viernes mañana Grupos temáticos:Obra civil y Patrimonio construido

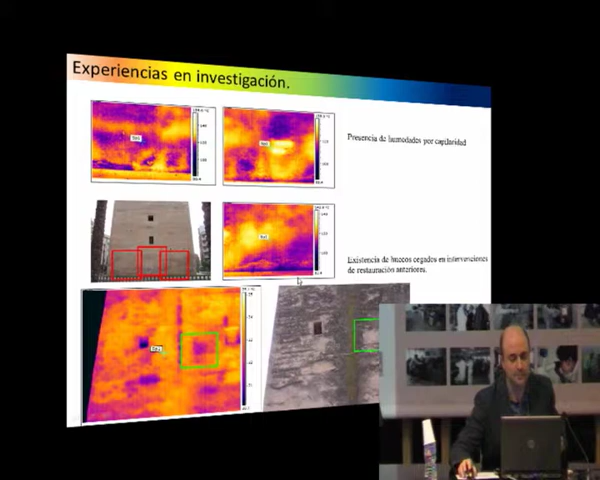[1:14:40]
En cuanto a la termografía infrarroja, bueno, pasamos por varios edificios del patrimonio y pudimos detectar lo que he explicado antes, la presencia de humedades por capilaridad, existencia de huecos cegados,
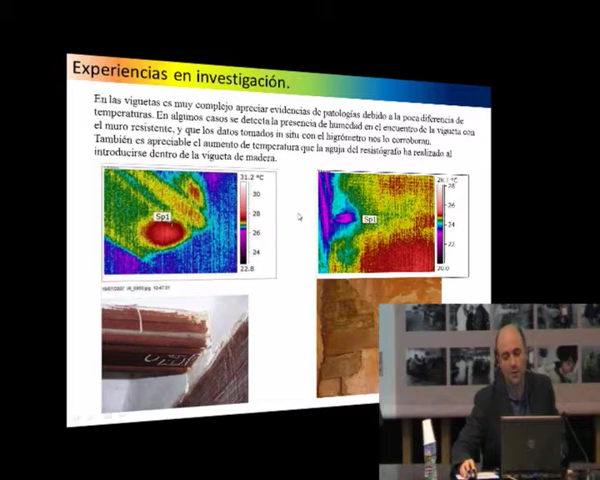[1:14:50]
todo el tema de las actividades biológicas o de las pudriciones de la madera. Incluso fuimos más allá e intentamos ver la posibilidad de detectar tipos de morteros, si estaban hechos con yeso, con cal y con cemento, cuál era la respuesta térmica que podían tener.
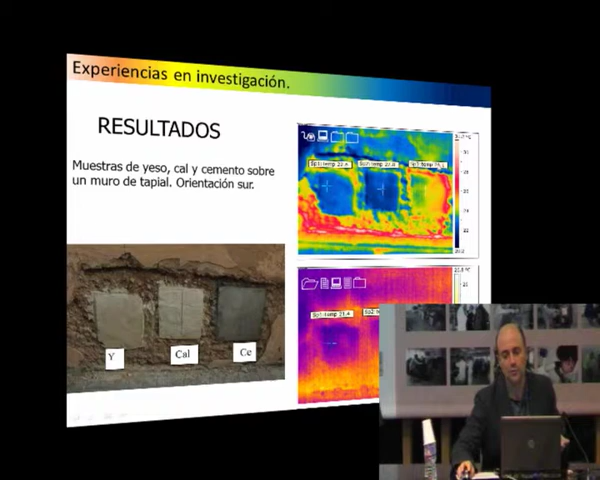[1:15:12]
Los yesos y cementos se comportaban prácticamente igual, pero el cemento, un revestimiento de cemento, siempre nos daba como 2 grados más de temperatura siempre que el sol incidía sobre él. Esto lo repetimos en varios edificios, en varias orientaciones,
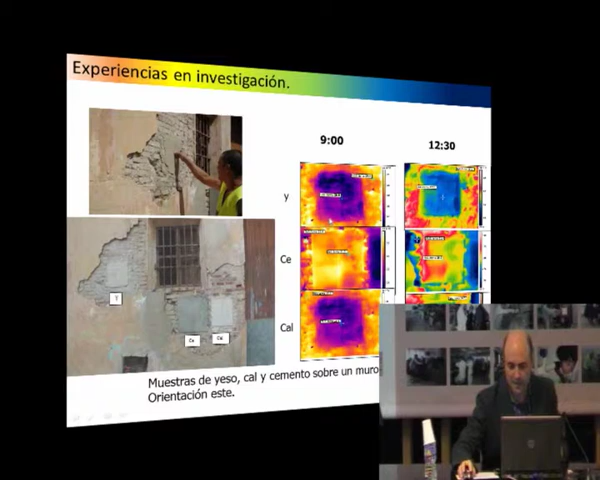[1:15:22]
a varias horas del día, y siempre ese mortero de cemento nos daba una temperatura mayor con respecto a los dos. Construimos unos patrones que dentro de una maleta nos llevábamos a las obras. ¿Para qué? Para poder comparar si eran de cemento, si eran de cal o si eran de yeso, y así poder, a simple vista, sin tener que hacer ningún análisis, aunque luego se contrastó, se sacaron muestras y se contrastaron,
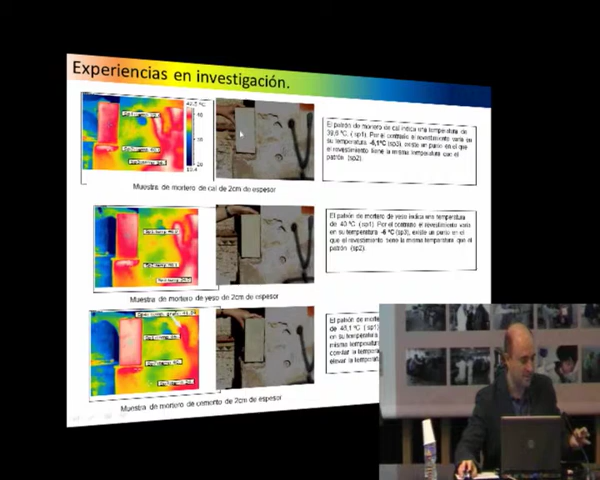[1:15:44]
poder decir este mortero es de cemento, este mortero es de yeso y este mortero es de cal. Bien, todas esas conclusiones nos han llevado a,
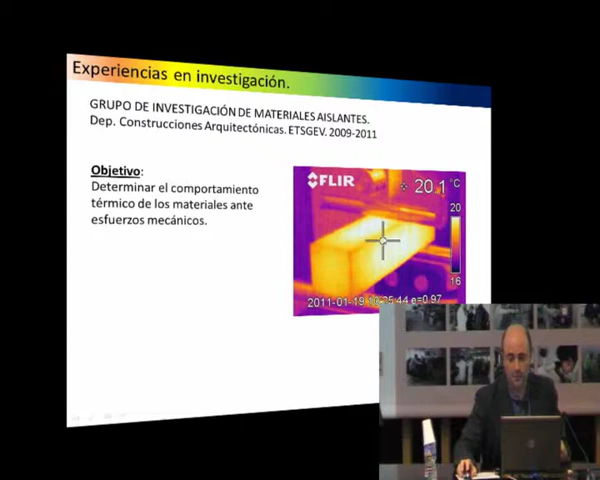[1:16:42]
On screen: spot 20.1°C, scale top 20°C, scale bottom 16°C
una probeta, si se excita térmicamente, si hay un aumento de temperatura, e incluso estamos también en un proyecto de investigación en la que mediante
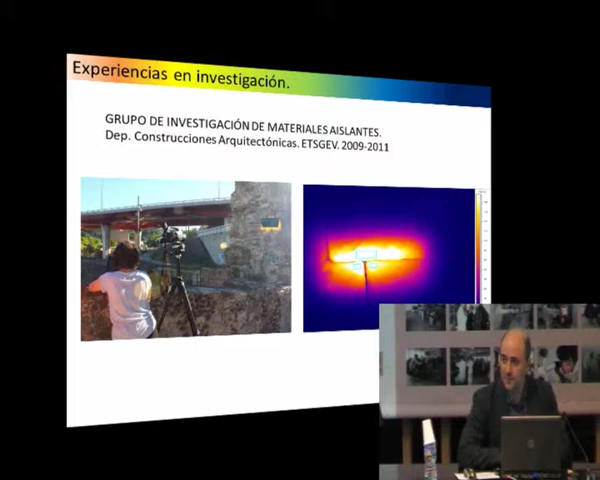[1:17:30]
y estamos viendo cómo evoluciona durante el tiempo el enfriamiento o el calentamiento, con lo cual podemos ver qué materiales pueden tener un distinto comportamiento en base al tiempo que se están enfriando o en base al tiempo que se están calentando, para saber si son distintos o si son iguales.